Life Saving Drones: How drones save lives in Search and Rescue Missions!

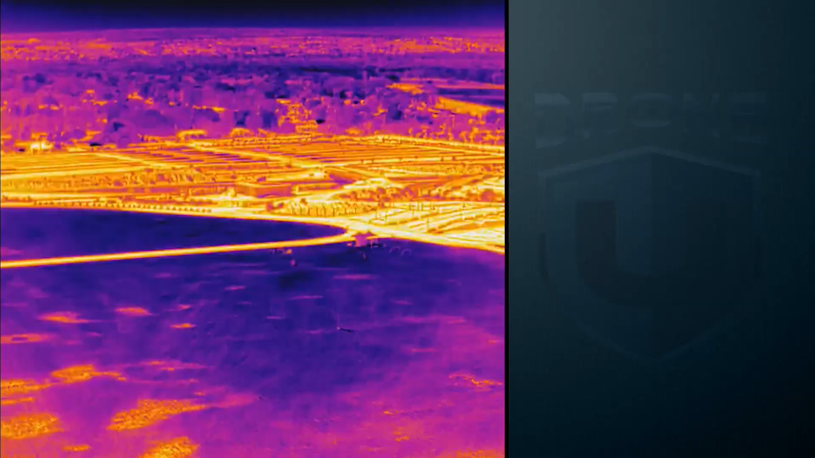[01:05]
thermal camera to find a missing person and when there's no big
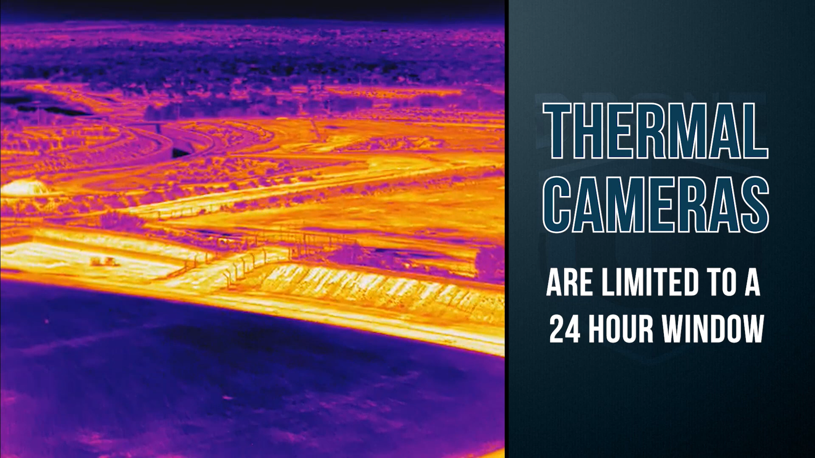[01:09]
temperature differentiation between the body and the ground it's not going to work at all.